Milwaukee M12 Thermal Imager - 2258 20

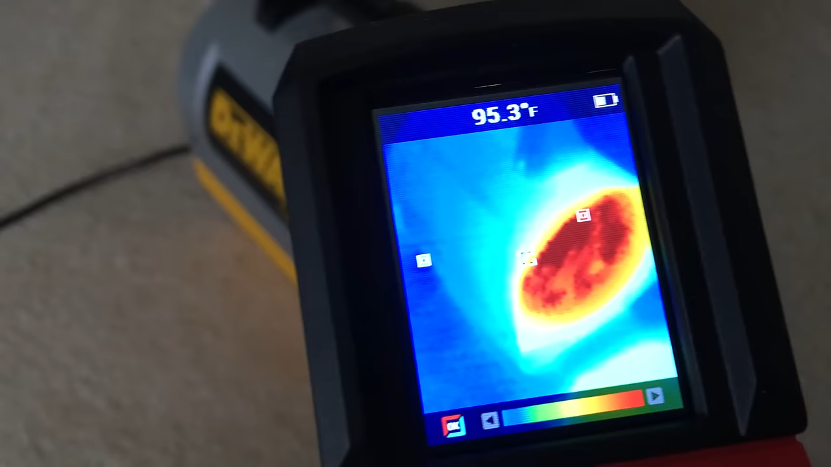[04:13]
On screen: spot 95.3°F
Date, format, it's a simple machine. Very simple. That's what I like about it, you know? And the one thing I noticed about this, too, is it doesn't take long to calibrate.
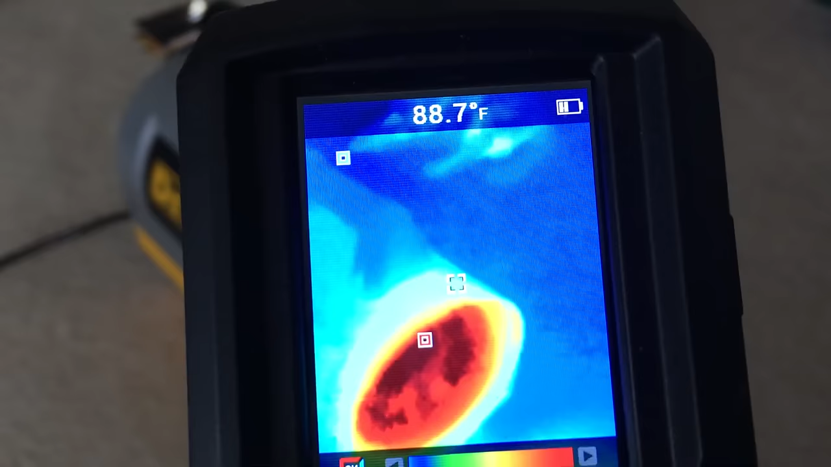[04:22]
On screen: spot 88.7°F
I don't know if you already talked about this, but other ones you use, as soon as you're moving them, I mean, it's really jumpy. This one doesn't seem as jumpy. Yeah.
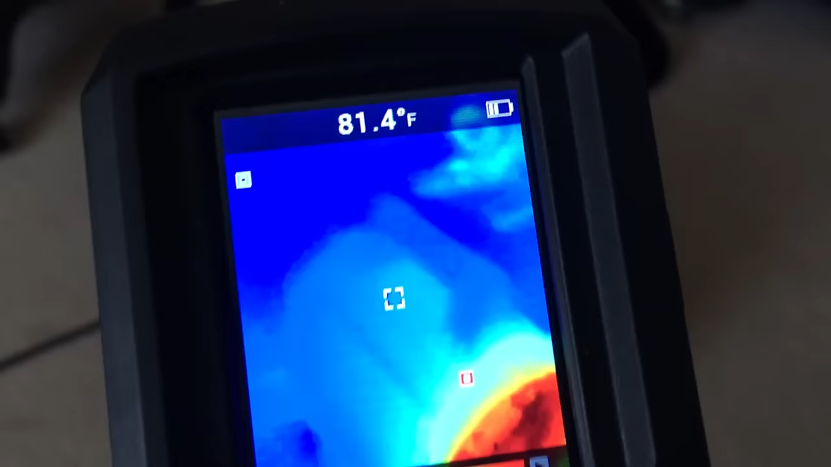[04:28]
On screen: spot 81.4°F
No, very it's pretty simple. On the fly. It's not. You're not gonna get. You're not gonna be able to like see in the dark with this per se.
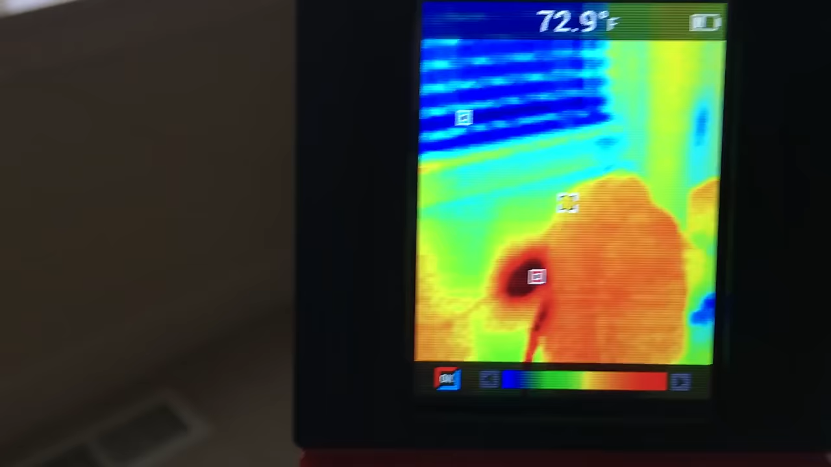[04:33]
On screen: spot 72.9°F
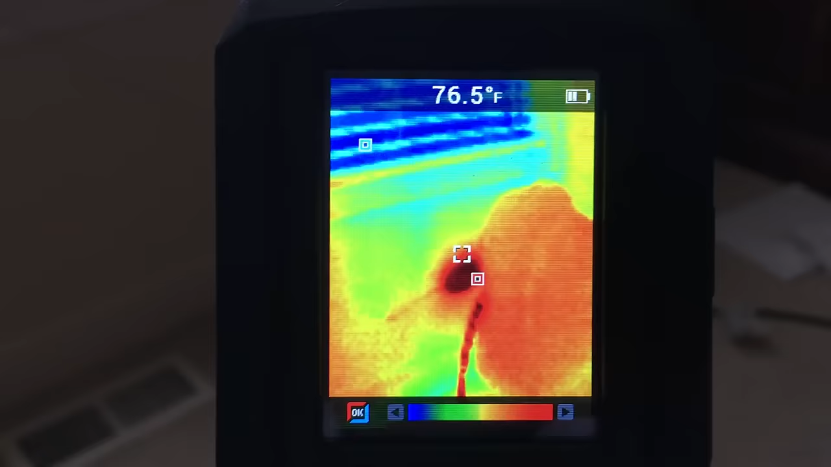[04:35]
On screen: spot 76.5°F
You know, like a FLIR with MSX. You know, mm-hmm. that will take an image and overlays and does it.